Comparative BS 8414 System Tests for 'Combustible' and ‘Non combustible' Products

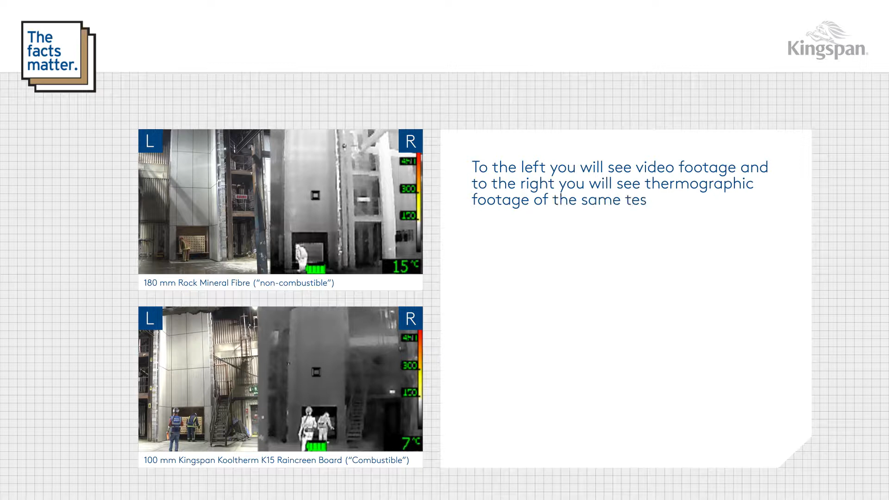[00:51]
The following footage comprises a 10 second clip at the beginning of the test
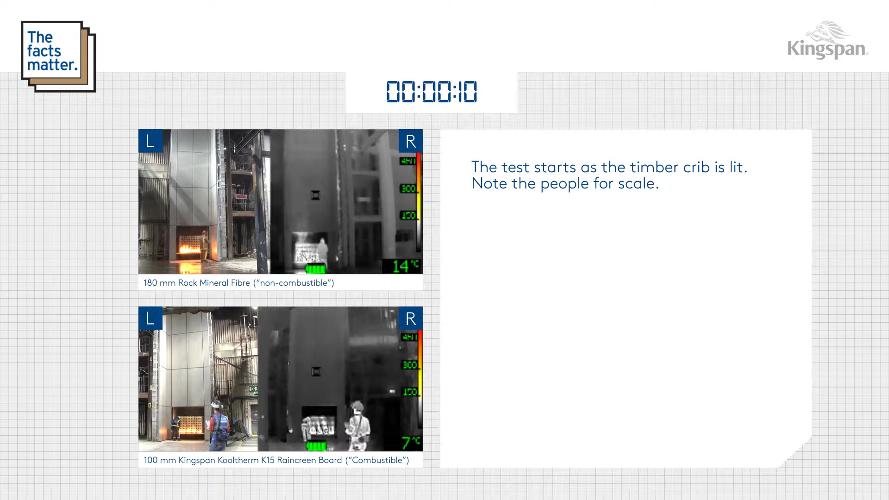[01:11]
The crib is now burning fully.
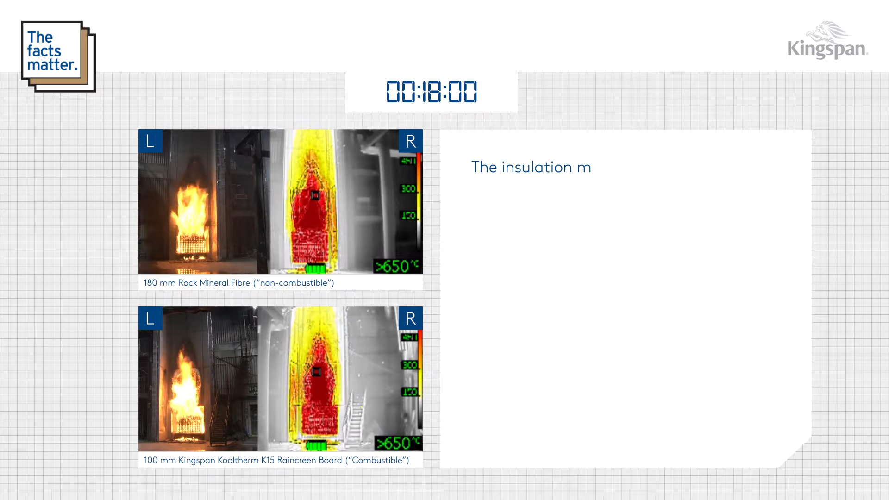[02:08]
The insulation material does not propagate the fire.